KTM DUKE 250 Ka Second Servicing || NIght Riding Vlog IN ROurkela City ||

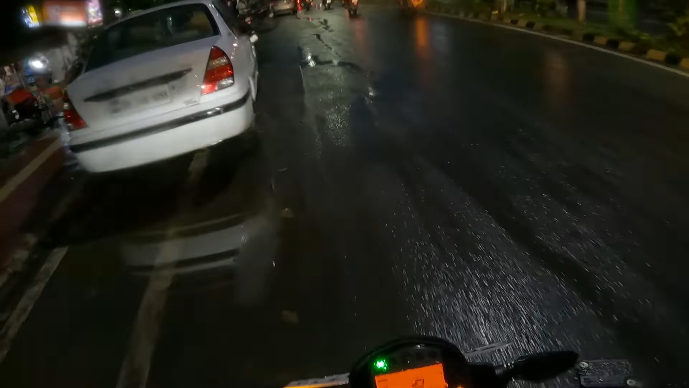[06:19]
तस मिनट के बाद अभी फिलाल बारिस थम गया है तो अभी निकल रहने तर से